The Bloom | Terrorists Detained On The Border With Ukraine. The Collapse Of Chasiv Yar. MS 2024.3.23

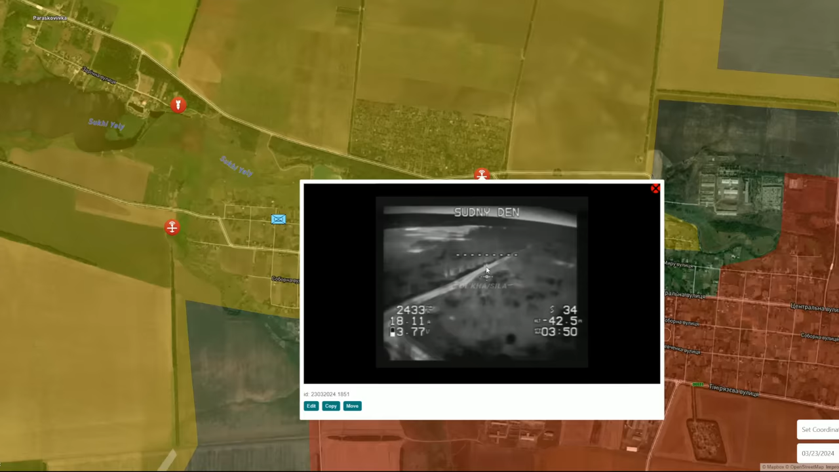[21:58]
of the mihalovka itself on this video we can see the group of ukrainians who were leaving from nova mihailovka towards
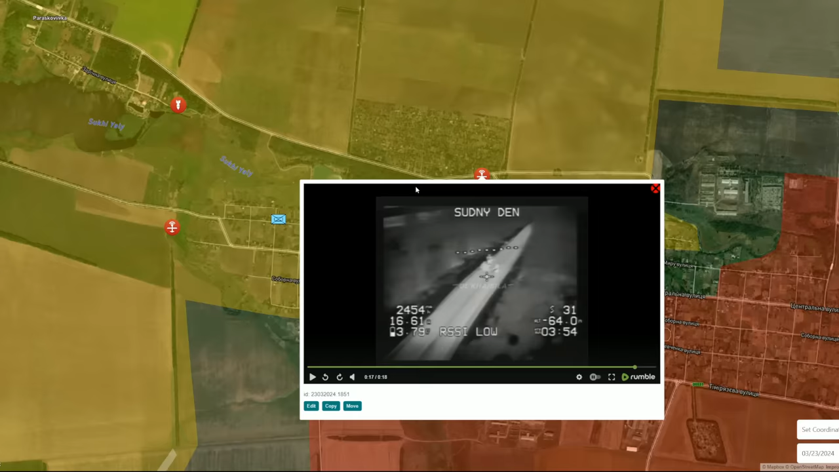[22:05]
paraskoyev and konstantinovka maybe evacuation group and they were attacked by the russian fpva maybe those were the soldiers who abandoned